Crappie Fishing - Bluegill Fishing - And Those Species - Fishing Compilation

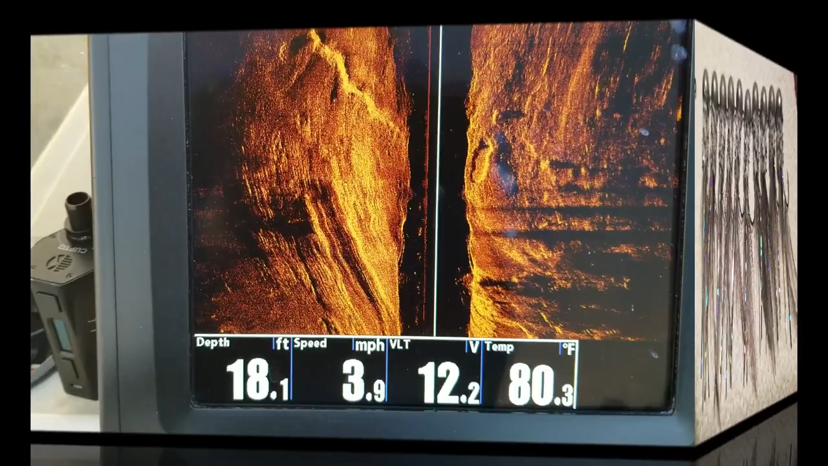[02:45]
On screen: depth 18.1 ft, water 80.3°F, speed 3.9 mph
Chart speed at 5. I'm rolling 4 miles an hour.
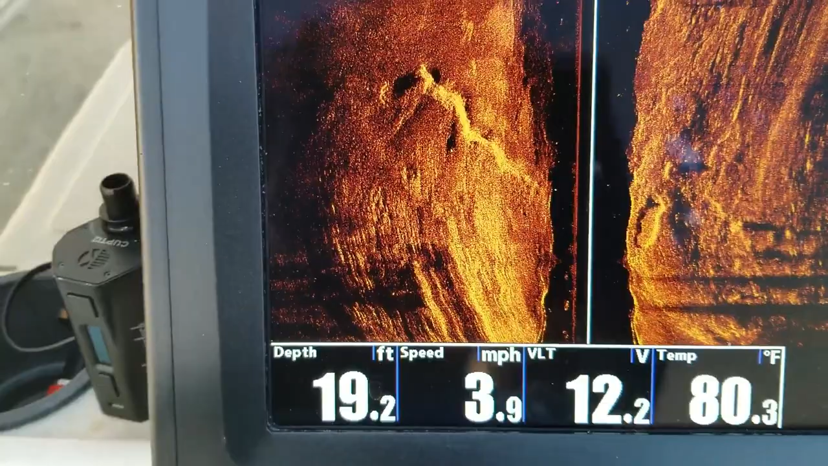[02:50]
On screen: depth 19.2 ft, water 80.3°F, speed 3.9 mph
Look at how that looks. Look at all those stumps.
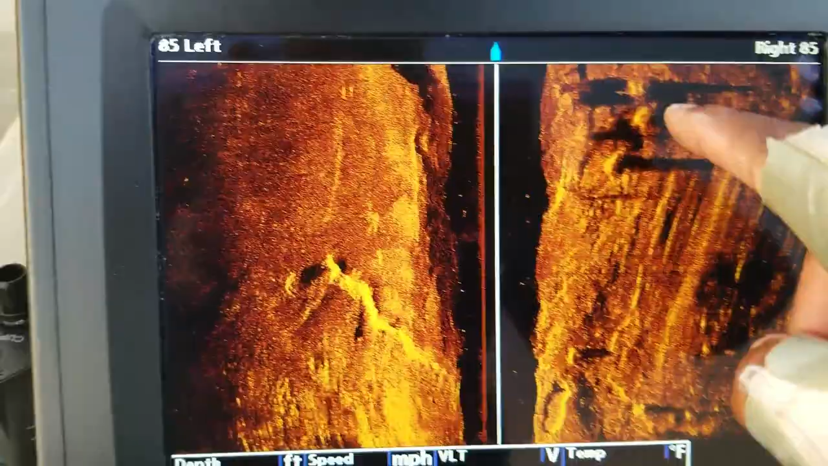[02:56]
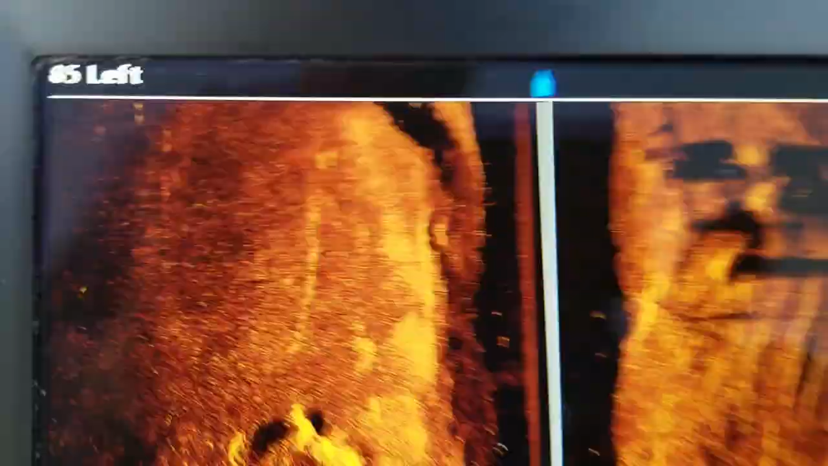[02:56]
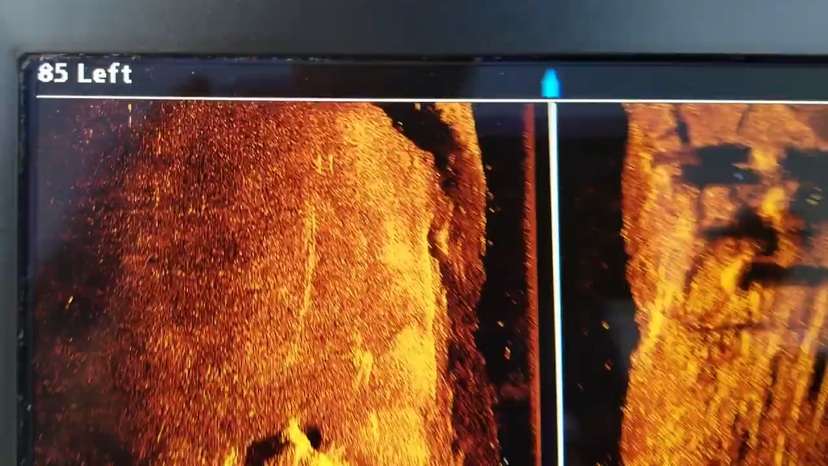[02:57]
See the shadows? Those are stumps. I'm not looking for a cloud. Look at that.
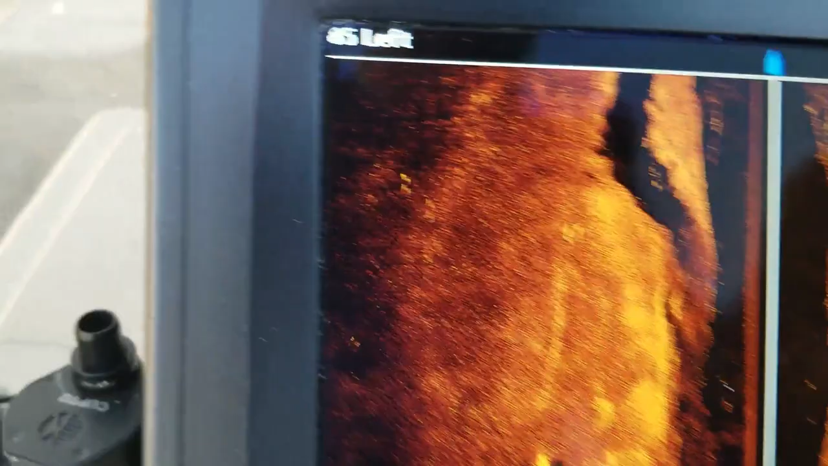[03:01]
That's what you want. You know that that's structure. No questions.
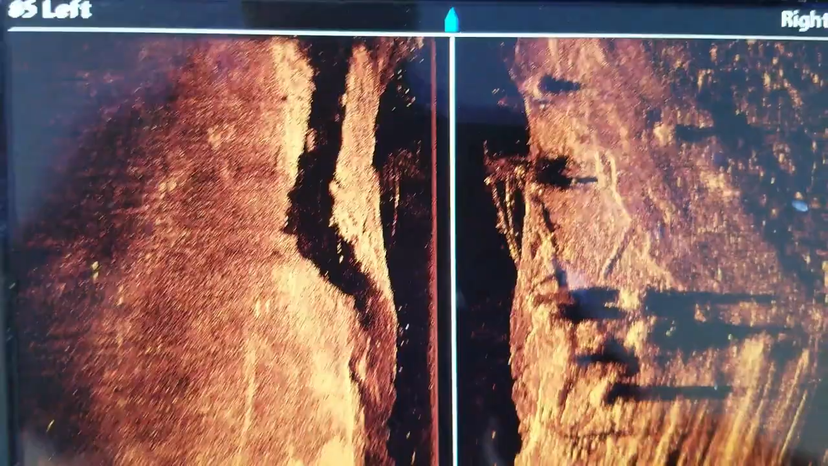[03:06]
No. You absolutely. There's enough. Look at that one. Bam. I'm gonna try to get back on that one.
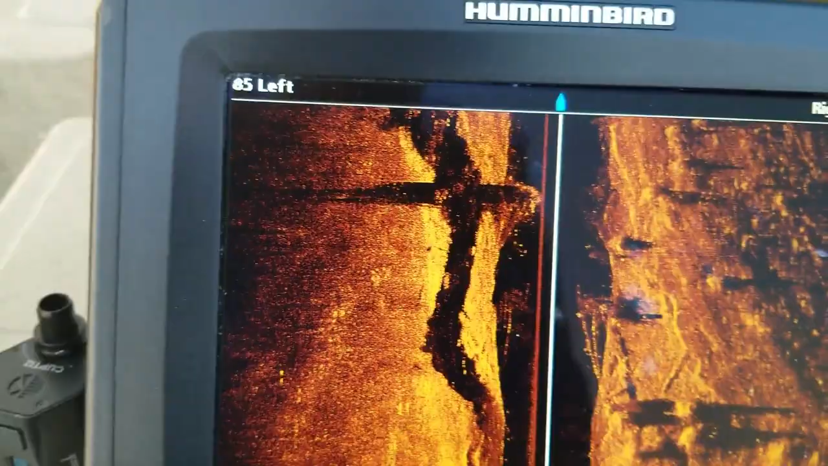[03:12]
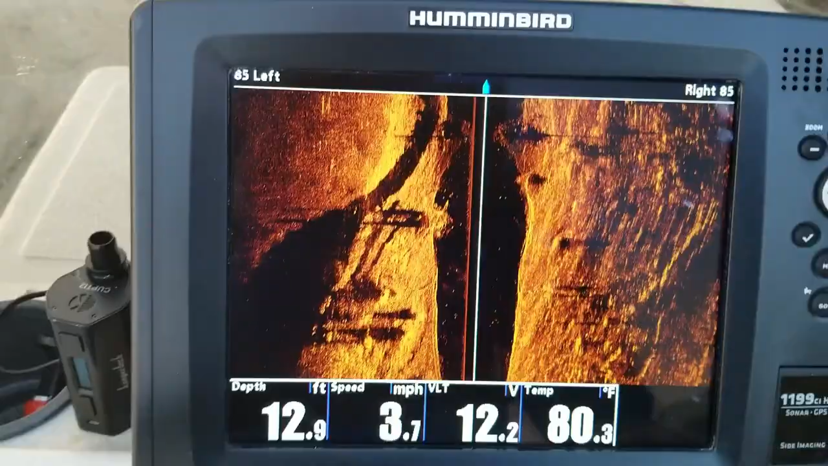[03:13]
On screen: depth 12.9 ft, speed 3.7 mph
Let me stop that right there. Look at this.
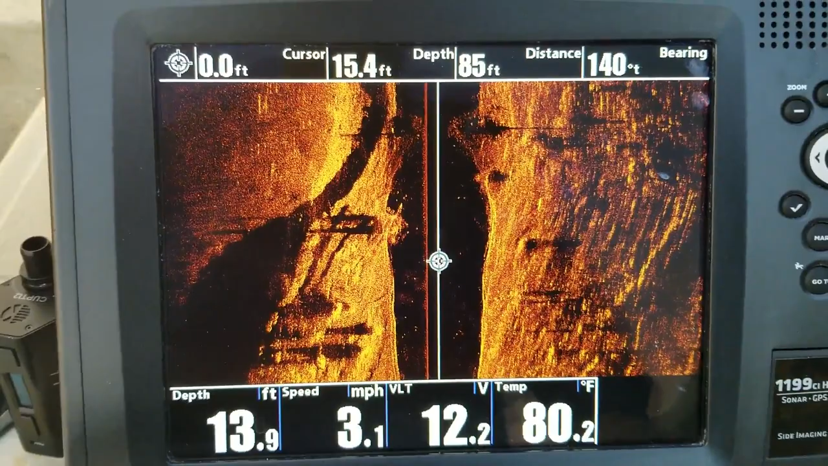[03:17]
On screen: water 80.2°F, speed 3.1 mph
What else do you want? Yeah, I love those new units.
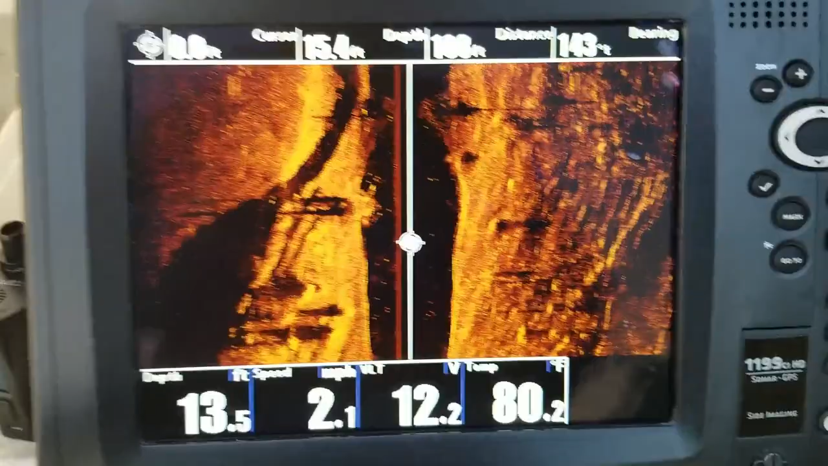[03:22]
On screen: depth 13.5 ft, water 80.2°F
But when you got this, you want to see the fish?
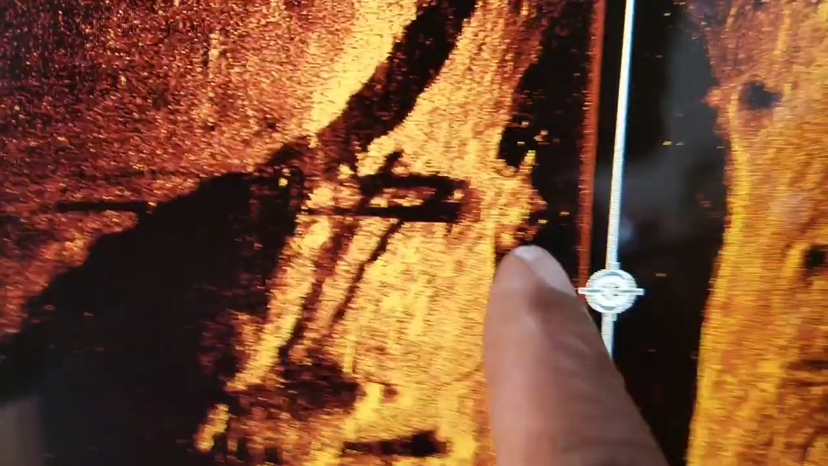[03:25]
Yeah, bam, there's fish. I know there's fish there.
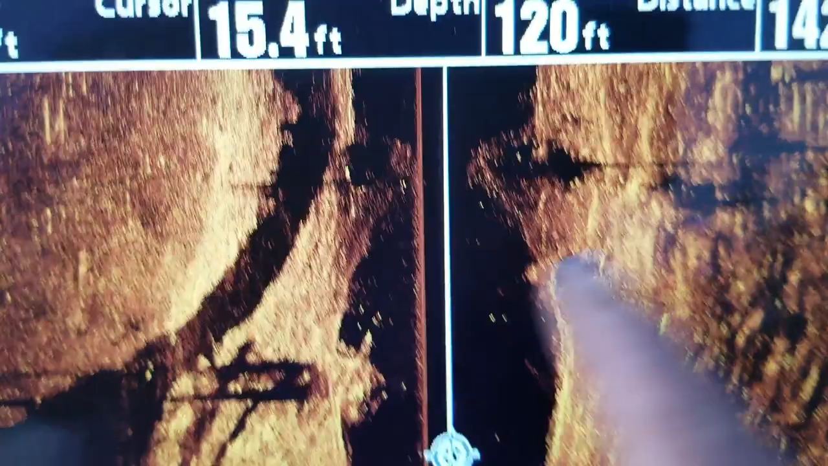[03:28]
I know there's fish on these things. Look at the bait that's around there. I know it's there.